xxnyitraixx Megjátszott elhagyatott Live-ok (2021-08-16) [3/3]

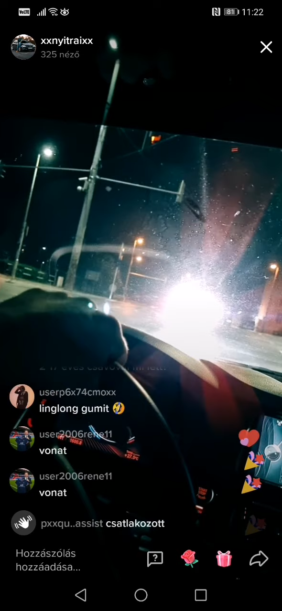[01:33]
Bazd meg, a faszom a lámpádba, bazd meg. Te, most ez reflektor? Aha.